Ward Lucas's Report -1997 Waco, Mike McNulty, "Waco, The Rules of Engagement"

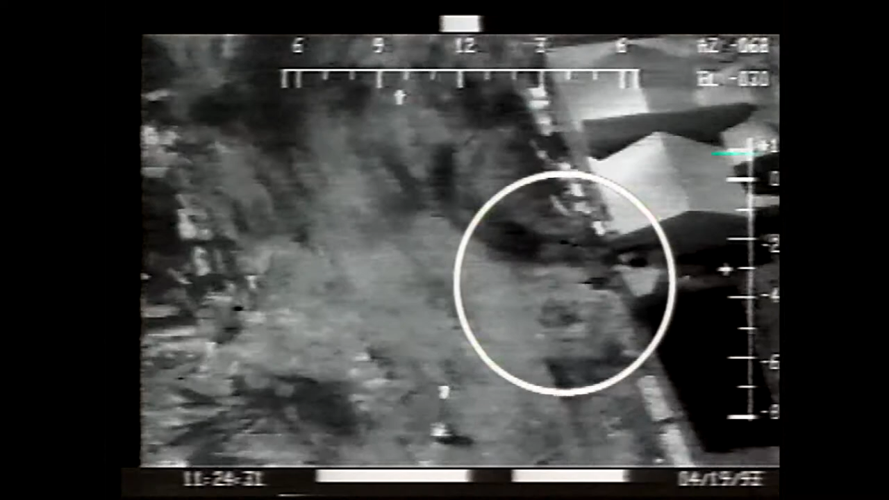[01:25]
McNulty's experts raise questions about whether the flashes were actually gunfire directed into the building where the Branch Davidians were hiding.